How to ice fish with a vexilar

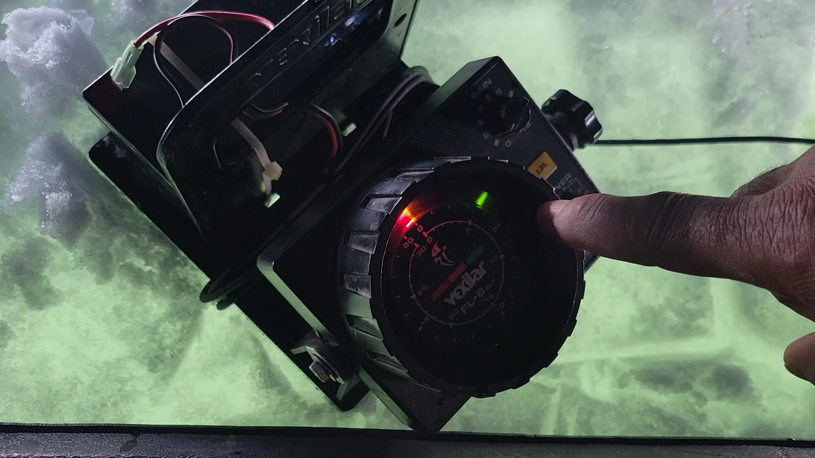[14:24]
Now, that could be interference. But if it turn red, I know it's a fish. So, I'm going to go up there where it is and give it a try. All the way up there to the top there is something red.